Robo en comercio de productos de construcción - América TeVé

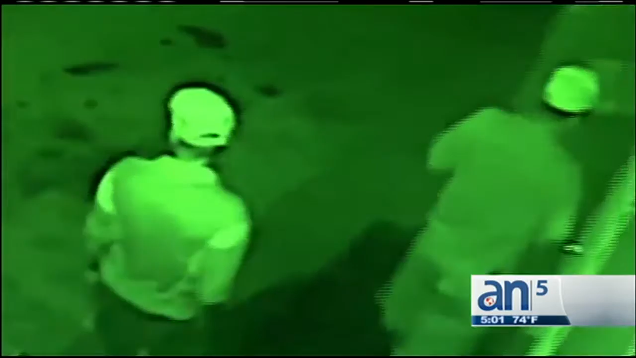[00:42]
Después de prender un tabaco, este ladrón y sus dos cómplices comenzaron su fechoría, robarse 15 mil dólares en herramientas. El trío fue grabado por cámaras infrarrojas.